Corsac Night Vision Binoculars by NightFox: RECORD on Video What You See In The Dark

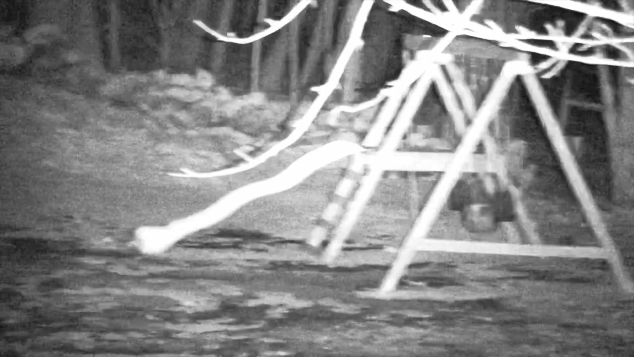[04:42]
So again everything's pitch black now. So the fact that you can see any of this is quite impressive. I'm looking off into the woods. If you see some light um there's birch trees out there and then there's
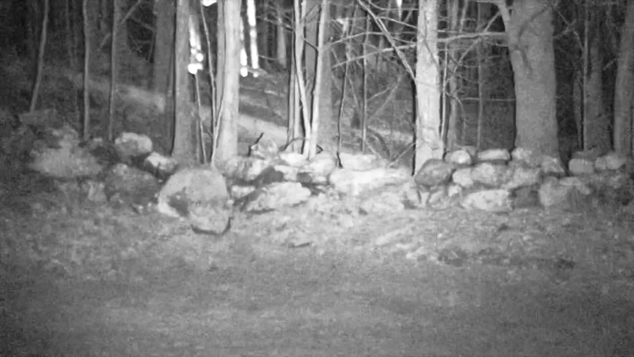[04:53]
also uh the neighbors like through the woods you can see some of the light coming back. So but imagine that's pitch black and then now you can see the tire swing. You can see quite well out to probably I would say 175 feet um on the current setting. So here's another shot.
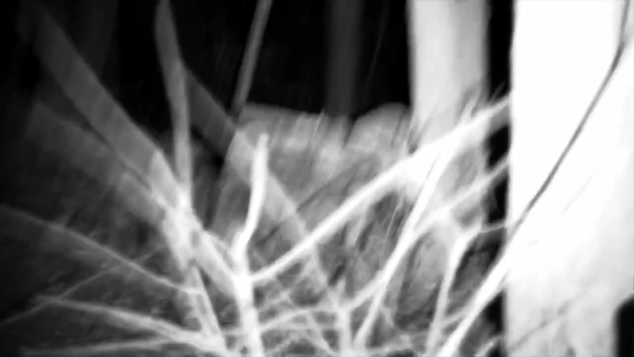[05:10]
Up close you can definitely see better. Now you can see when you have trees and things close to you it's going to reflect light back to you. Um I don't know how the how all the technology works. I just know that you get more kind of a brightness when there's trees close by.
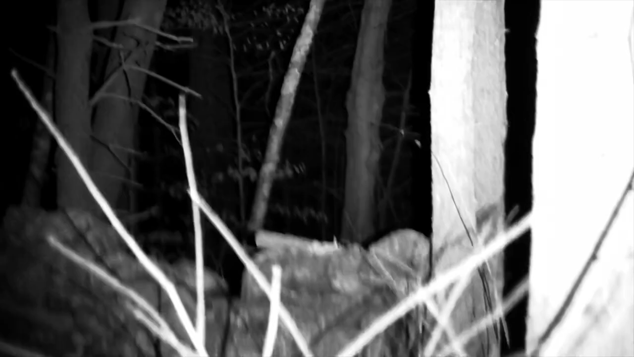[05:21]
So this is me kind of messing with it and then I'm going to zoom in here in a minute as you see this happen. What I can tell you is that the actual footage you're looking at now um that I got off the camera it's very wobbly obviously um because it's not on a tripod I'm just holding it. But the actual footage that you're looking at is better than what I see when I'm looking into the binoculars. You can still see okay um but I think you'll see later on it's definitely a bit grainy depending on what you're looking at.
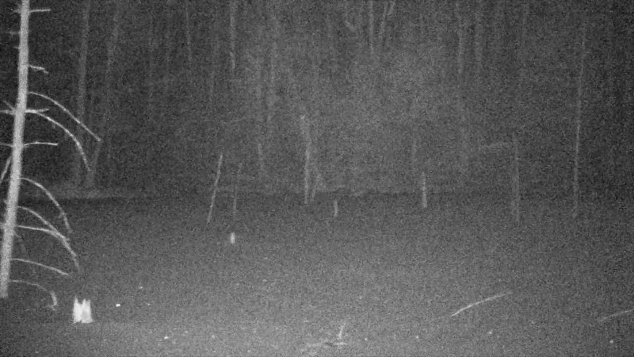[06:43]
Okay here's me looking um onto a pond. I've got a big tree right next to me so it does you're going to see the light reflect back or our bright light or a lot of um kind of white color coming back as I turn here.
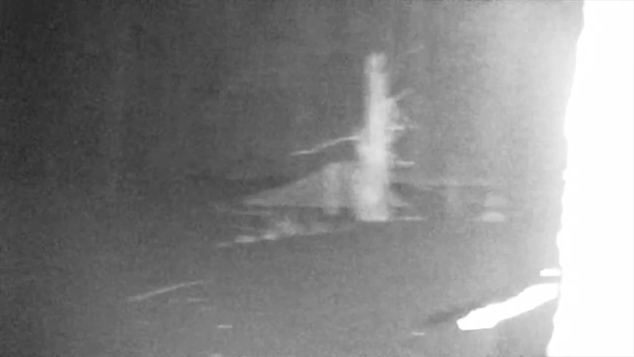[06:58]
Yeah you can see that right right there because that tree is up close.
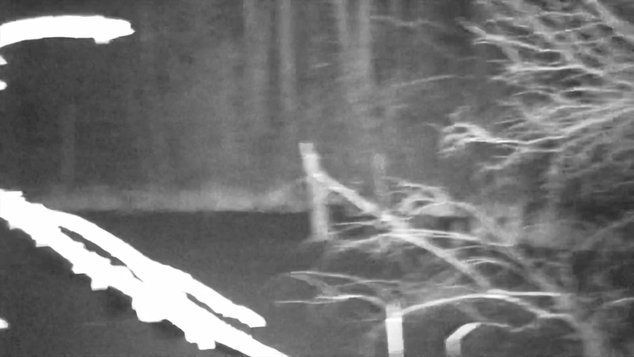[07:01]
So you're looking at probably uh
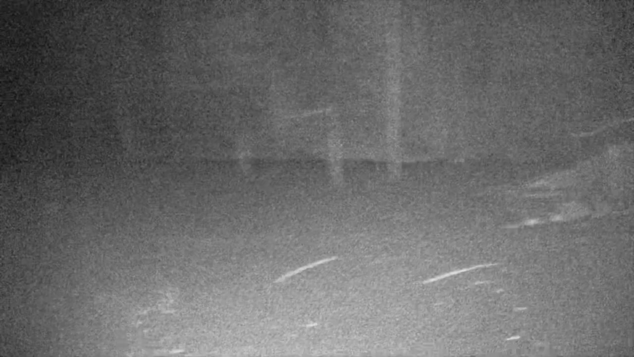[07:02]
250 feet across the pond and you can see out there. To see the other other side really clearly even zoomed in like I am you can see it gets quite grainy.
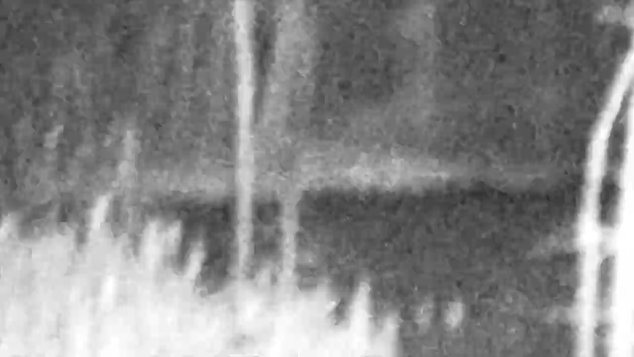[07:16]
in you can see how grainy it is even when you focus it it's still pretty grainy.
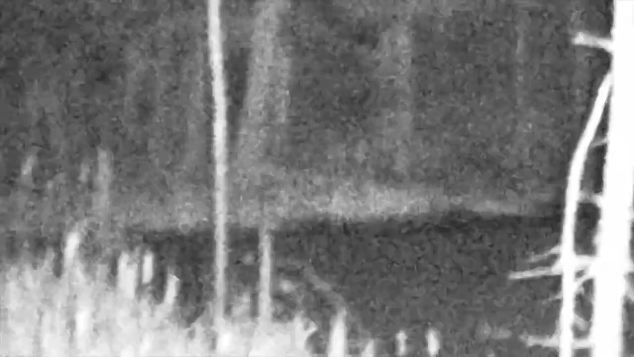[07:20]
You can make out a general form of something I think out there in
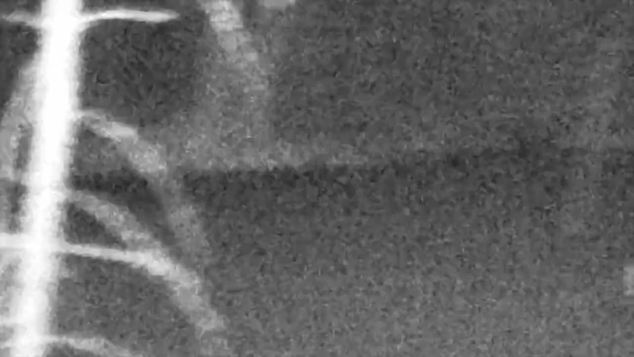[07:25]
like oh yeah I can totally see very clearly if there was three people
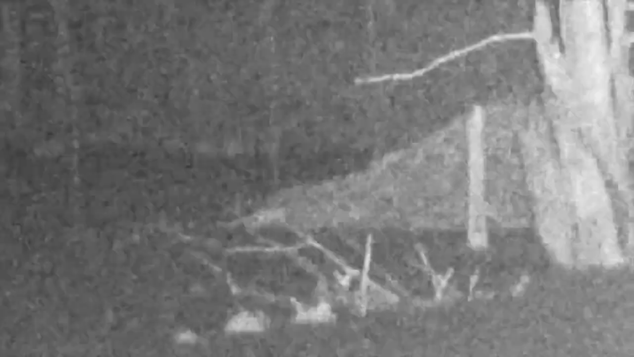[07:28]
or two deer or something like that out in the woods.
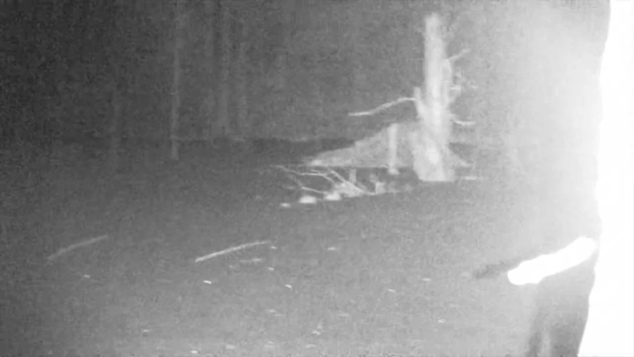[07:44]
with that tree there where that tree is and then I'm going to step
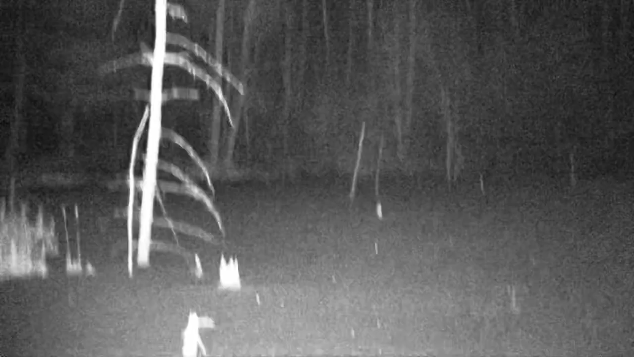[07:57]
that tree right next to me so that I don't have that bright reflection coming back. So a little bit better like that shot right there.
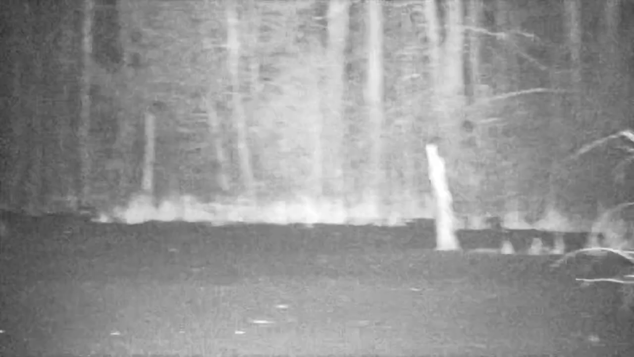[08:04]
Um when you stop moving it's I think a little bit clearer it kind of locks in it seems like but again um you know bottom line you can see you can definitely see at night it is pitch black in these woods.
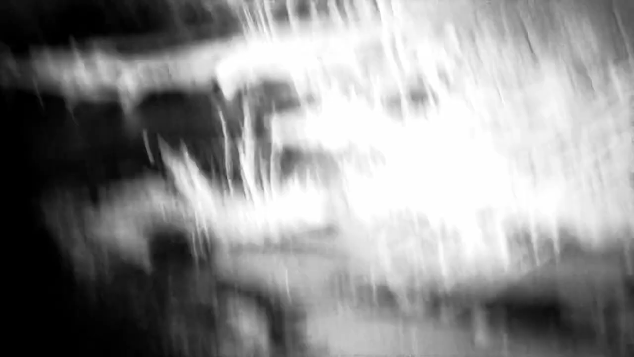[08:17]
Here's another shot I just pulled off um on the side of the road and looked off kind of into a little swampy area.
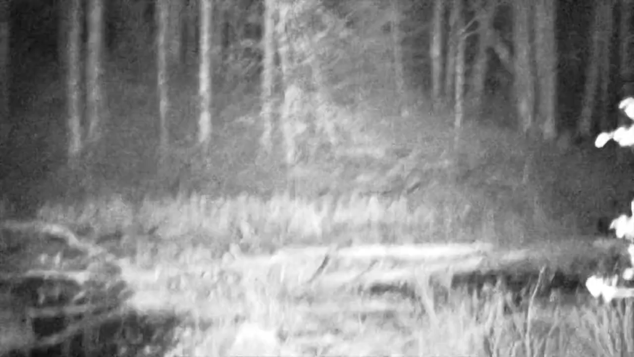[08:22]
The other side of the swamp where the hill starts to rise there is probably about 110 feet or so so not super far.
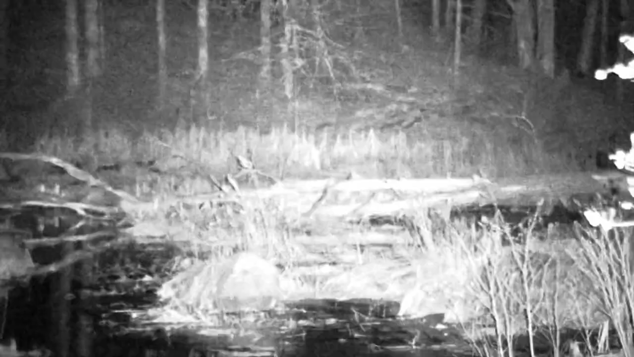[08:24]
Pretty crisp you know right there that's all frozen right there in front of me but pretty pretty decent image I would say um at that point. So um the next shot you're going to see we're going to keep looking over this pond the next shot you're going to see is actually looking out into the Great Bay in the seacoast of New Hampshire.
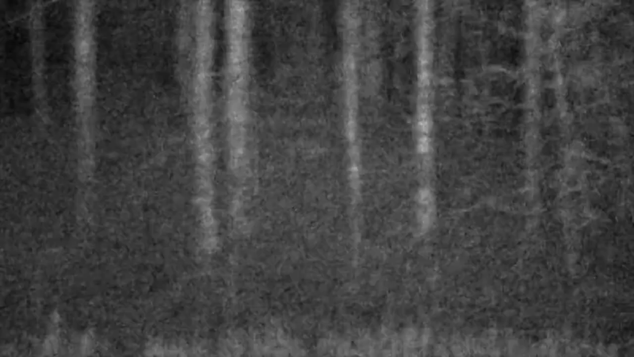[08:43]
I zoom in here again kind of grainy but this next shot as we look out to the Great Bay it's got no trees it's just a pretty it's an inlet but it's leading out to the Great Bay which is quite
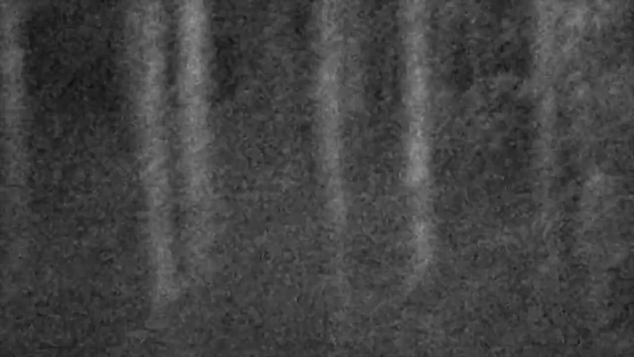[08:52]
large so as we look at that in a
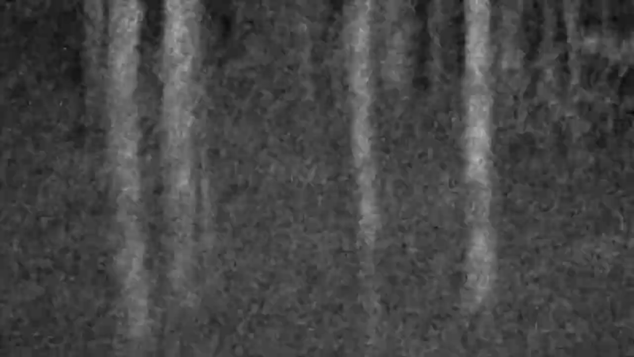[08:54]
minute you'll see the difference it is having trees versus no trees.
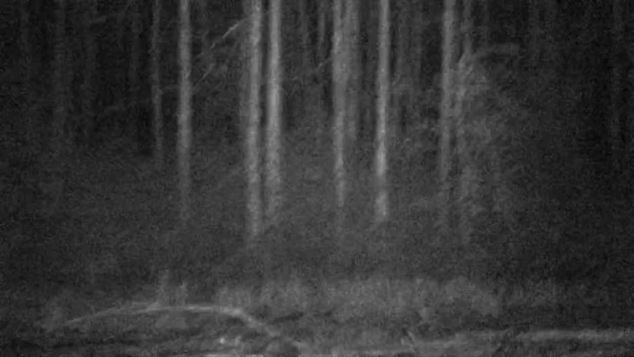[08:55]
So here's trees, swamp, some brush, things like that and then you'll see right in this next shot right about